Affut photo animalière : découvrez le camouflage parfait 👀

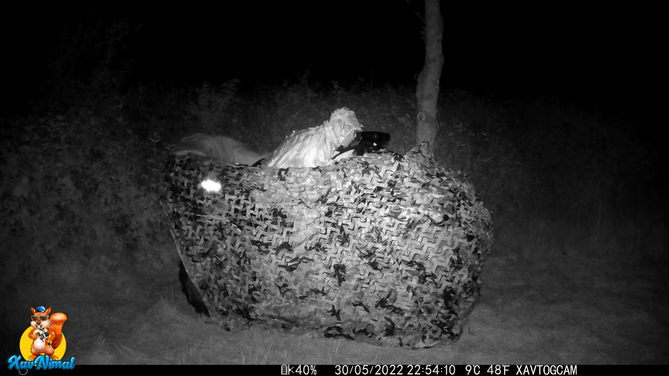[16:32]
L'œil à l'œil nu, on ne voit pas du tout. C'est parce que c'est l'infrarouge qui envoie sur le catadiope qui reflète. Mais à l'œil nu, on ne le voit pas. L'animal non plus ne voit pas le catadiope sur le côté de mon quad. Donc là, je regarde, j'ai une paire de jumelles à vision nocturne mis sur un trépied qui est accroché à mon guidon. Vous voyez que je suis bien camouflé. Là, vous voyez, même mes yeux, ils s'enlumaient. Là, on dirait que j'ai une lampe. Mais en fait, la lampe, ce n'est pas une lampe, c'est juste mon monoculaire à vision nocturne que j'ai dans les mains.
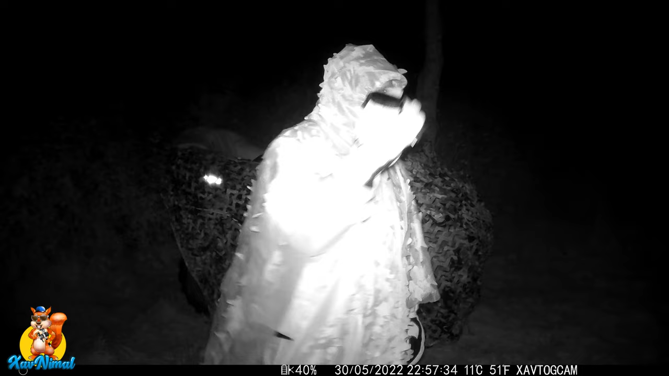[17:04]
Mais forcément, la caméra donne l'impression que c'est comme ça. Alors là, c'est filmé avec une caméra chasse. Vous voyez la date. On est le 30 mai.
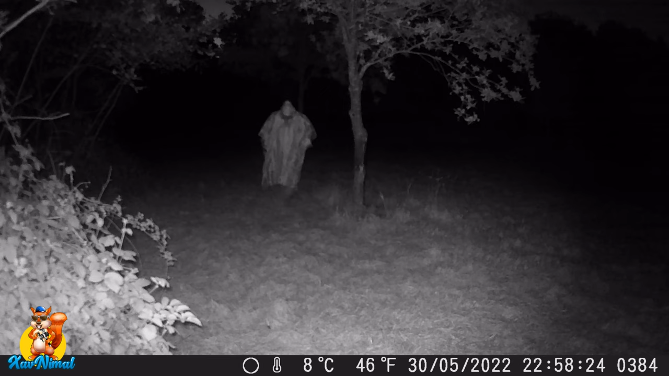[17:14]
Il est 22h58. Alors, c'est juste quelques temps avant que j'arrête. Je faisais une pause puisque finalement, j'ai l'impression que je n'allais rien voir. Donc, je voulais voir comment la caméra me voyait. Alors, pourquoi je vous montre ça ? Vous allez voir pourquoi. On va faire un petit retour en arrière. Quelques heures avant. Là, il est 23h. Là, 20h56 quand j'ai mis en place.
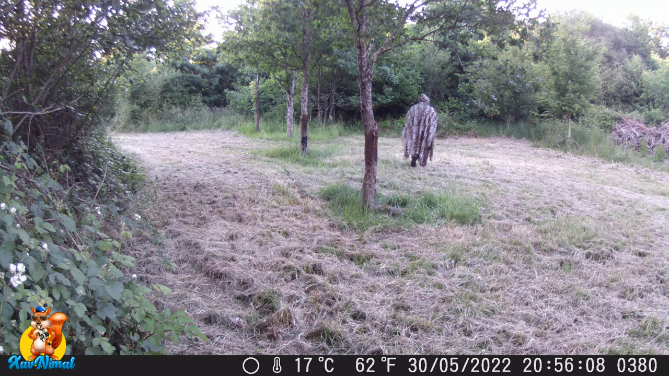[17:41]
Regardez bien où je vais. Je vais disparaître un petit peu plus loin. Juste là, dans le taillis. Alors, dans le taillis, également, il y a aussi une caméra à chasse. J'en ai un peu partout. Je voulais savoir ce qui se passe.
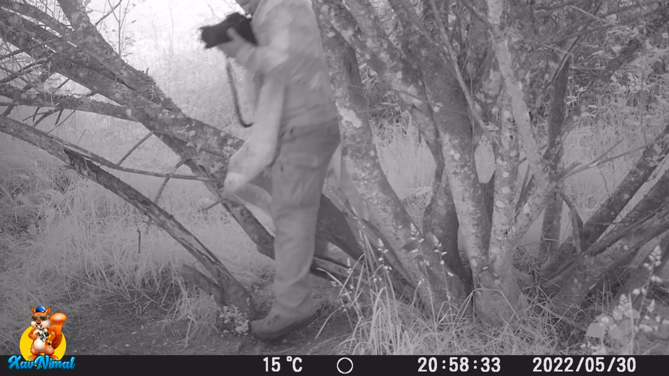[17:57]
Vous voyez, là, j'arrive. Regardez. 20h58. Le 30 mai.
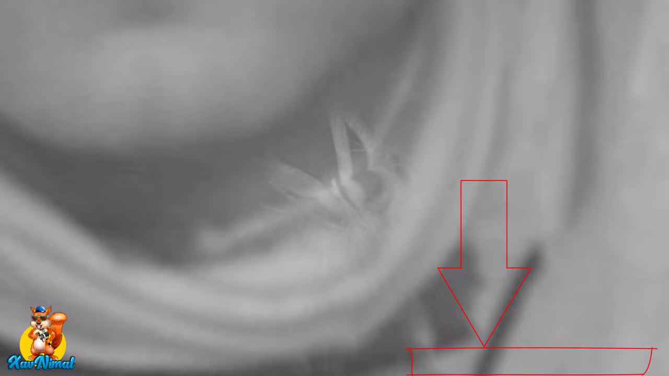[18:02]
Et regardez bien. Donc, le 31 mai, puisqu'après, une fois qu'on passe minuit, à minuit 36, un sanglier est passé.
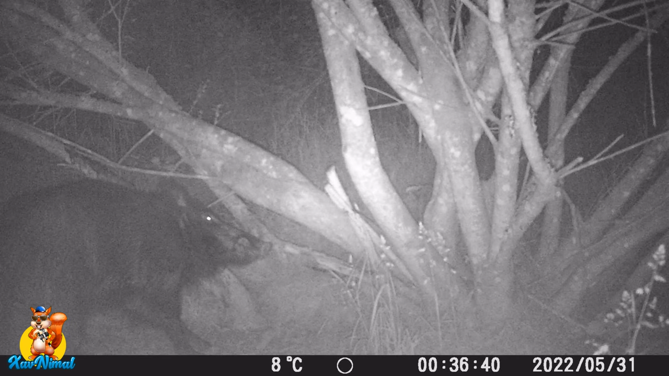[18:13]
Alors, moi, j'ai dû arrêter 23h quelque chose. Et oui, il y a un moment où on se dit, bon, on arrête. On ne verra rien. Comme il y avait beaucoup de bruit autour, que je ne voyais plus les sangliers aux alentours. Pour tout vous dire, pendant plusieurs jours, il n'y avait plus de sangliers, il n'y avait plus rien. Mais c'était sûrement dû soit au canon des farouchements, ou je ne sais pas trop quoi. En tout cas, sur tout le territoire, il n'y en avait plus du tout.